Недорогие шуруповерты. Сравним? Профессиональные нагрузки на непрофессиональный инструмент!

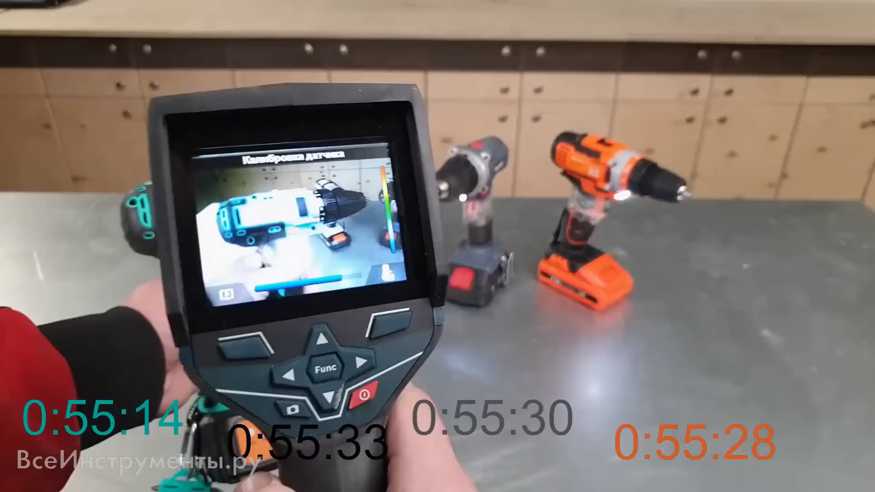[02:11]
Двигатель прогрелся до 33 градусов Цельсия.
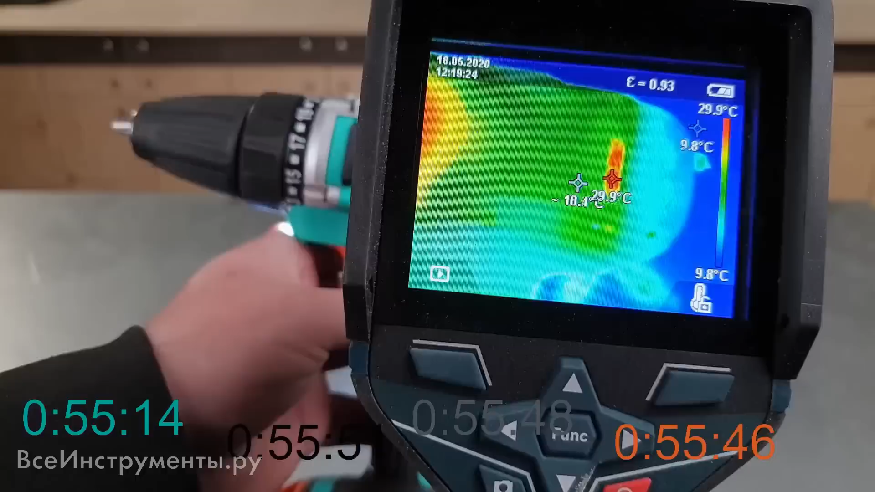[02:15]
On screen: max 29.9°C, min 9.8°C, scale top 29.9°C, scale bottom 9.8°C
Посмотрим, как покажут себя остальные. Долго ждать не пришлось. Приблизительно через 5 минут отключился графит. С охлаждением Штурм показал себя лучше.
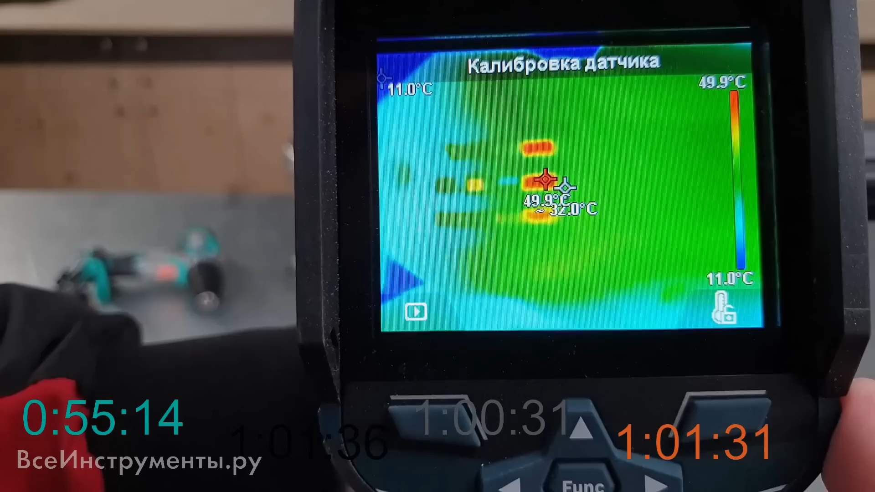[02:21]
On screen: max 49.9°C, min 11.0°C, scale top 49.9°C, scale bottom 11.0°C
У него был 33 градуса Цельсия, у графита 49 градусов. Прилично.
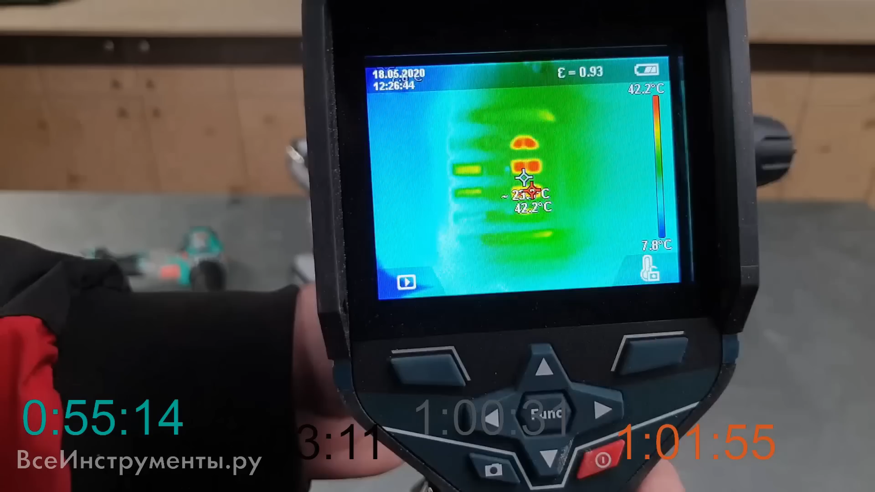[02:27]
On screen: max 42.2°C, scale top 42.2°C, scale bottom 7.8°C
Следующий отключился Спец. Прогрелся до 43 градусов по Цельсию.
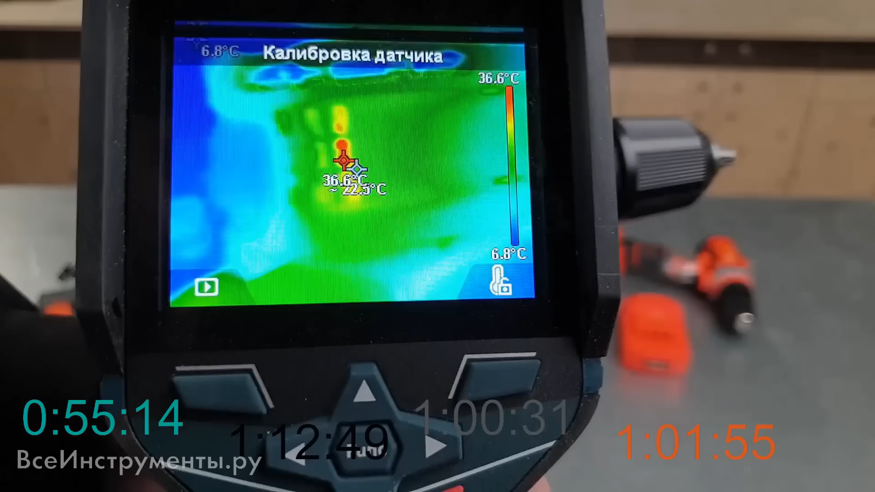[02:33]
On screen: scale top 36.6°C, scale bottom 6.8°C
И самый лучший по продолжительности результат показал Ставр. И прогрелся он тоже не сильно. Теперь посмотрим на время зарядки и разогрев аккумуляторов.
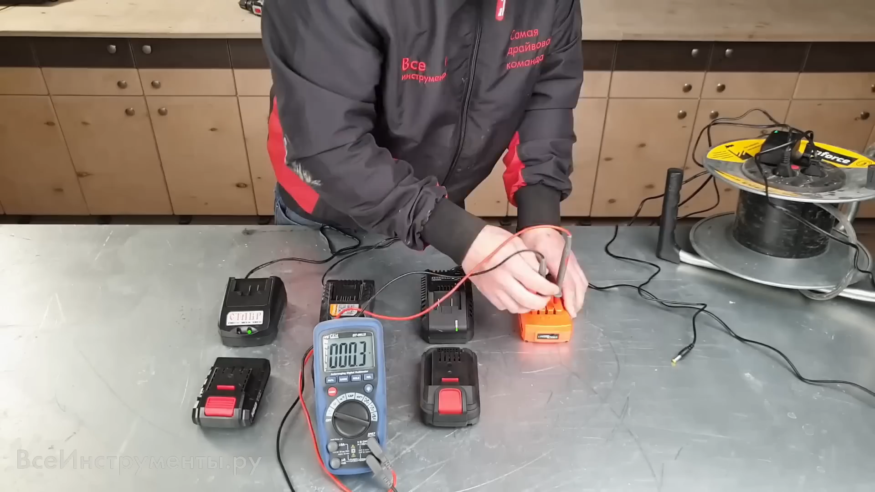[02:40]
Первым зарядился графит.
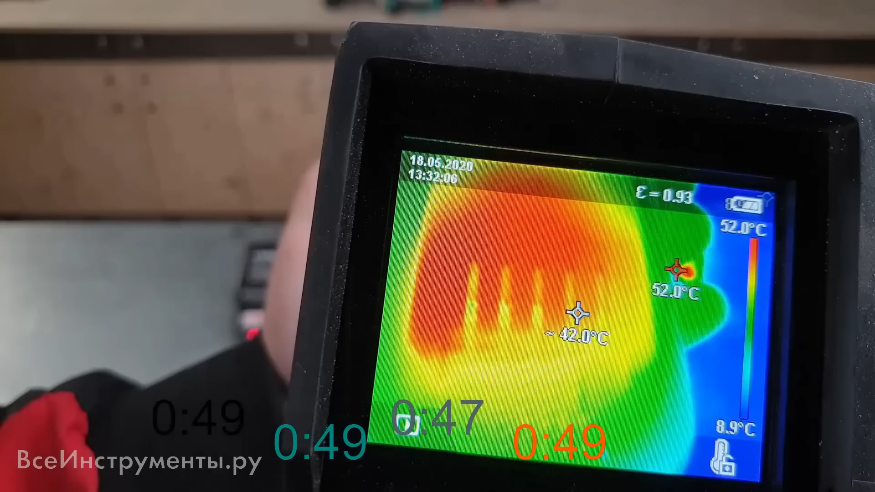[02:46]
On screen: spot 42.0°C, scale top 52.0°C, scale bottom 8.9°C
Разогрелся он в районе примыкания к зарядному устройству до 47 градусов по Цельсию.
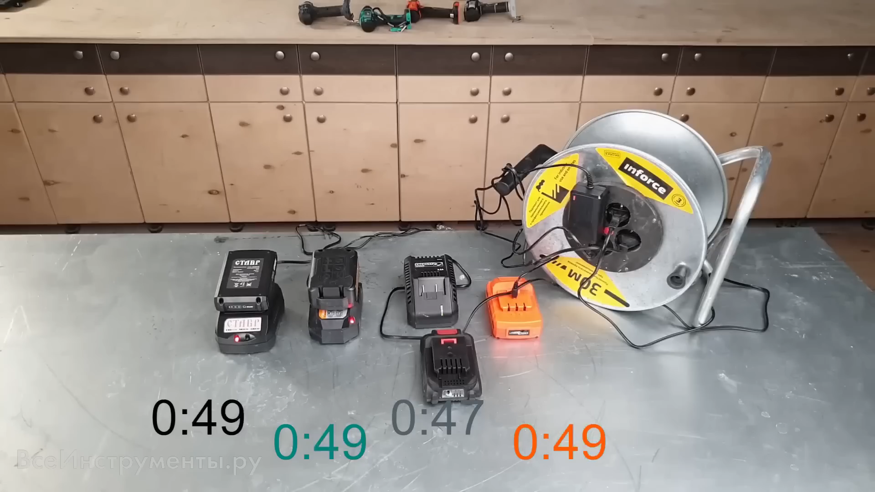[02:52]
Следующий прекратил процесс зарядки Ставр, разогрев до 42 градусов по Цельсию. Далее с аналогичным разогревом в 42 градусов по Цельсию зарядился Штурм. И последний аккумулятор Спец. И нагрева со стороны входа нет. Всего 16 градусов.
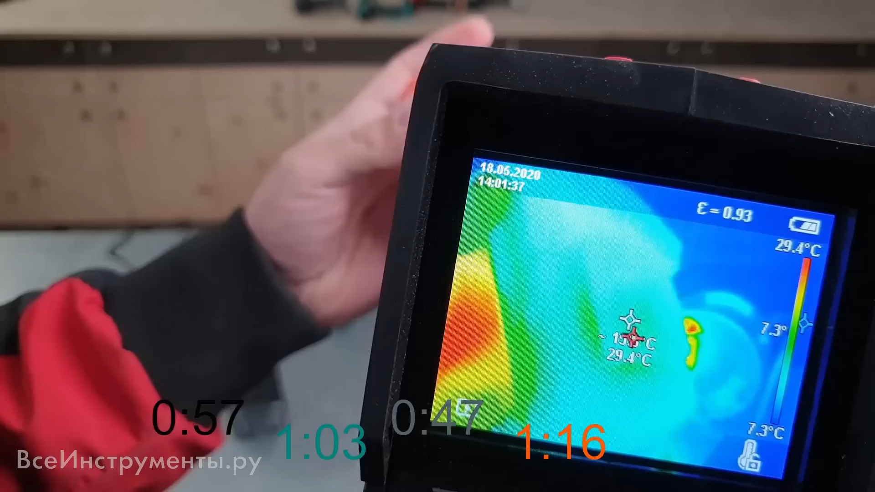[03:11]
On screen: scale top 29.4°C, scale bottom 7.3°C
В предыдущих случаях зарядное устройство нагревало аккумулятор. По скорости выиграл графит, а по минимальному нагреву Спец.